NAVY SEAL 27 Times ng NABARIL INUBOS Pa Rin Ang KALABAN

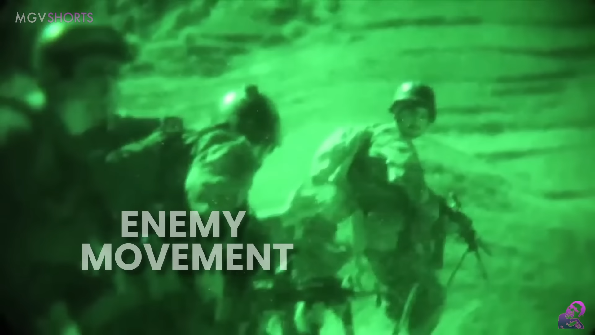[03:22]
Walang resistance o wala man lang enemy movement na nakikita sa target nilang lugar.
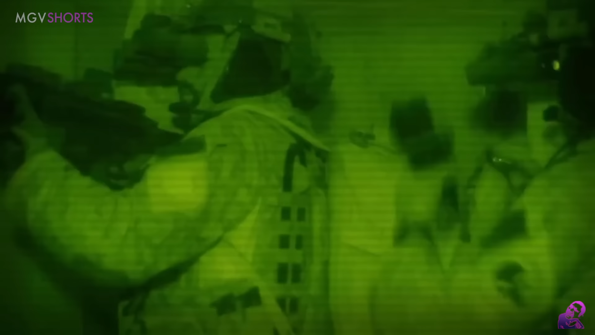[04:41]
kitang-kita naman ang bawat sulok ng lugar na kanilang ginagalawan sa tulong ng kanilang night vision goggles.